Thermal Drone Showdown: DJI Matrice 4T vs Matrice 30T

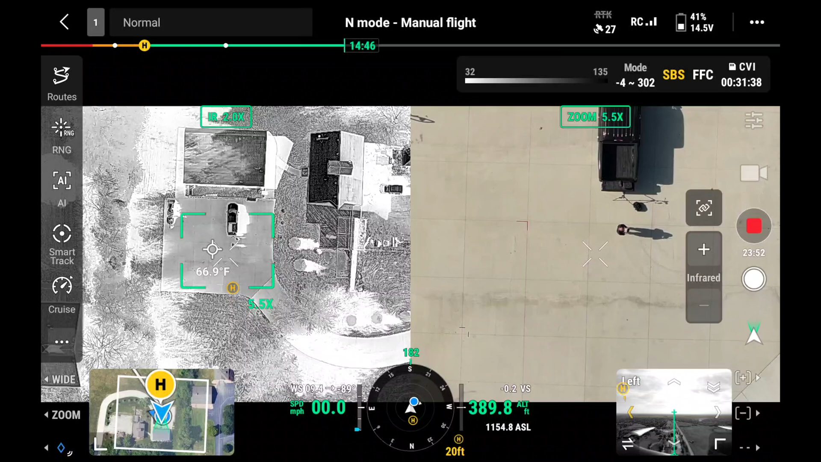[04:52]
On screen: spot 66.9°F
With both of these drones, you've got a side-by-side option, so you can see the thermal in one side, and you can see the zoom camera or the color camera on the right-hand side. And this is just going to help when you're doing something like inspection work or search and rescue work.
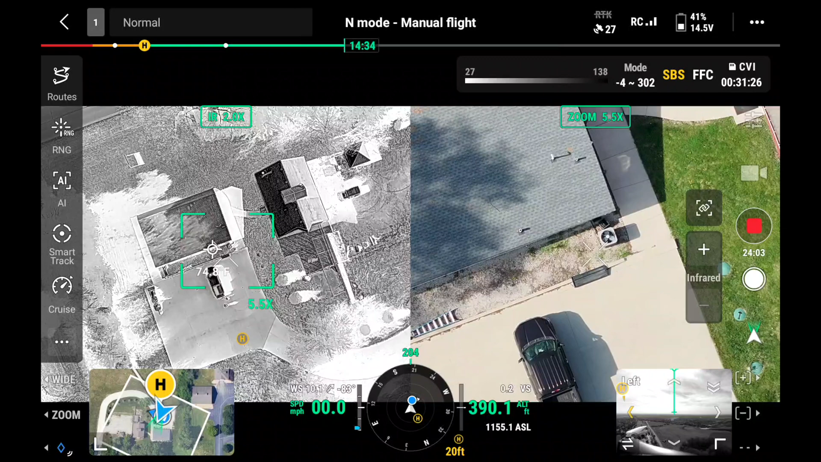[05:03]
You're going to be able to see both images at the same time. And you can switch them out, of course, if you want to, and go full screen with either one of them.
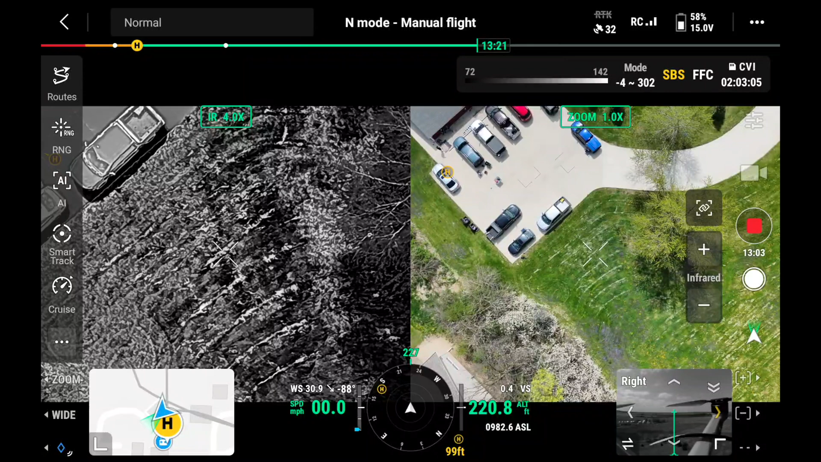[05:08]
But that is something that has been really, really beneficial to a lot of our clients. Now let's talk about the FPV camera on the Matrice 30T.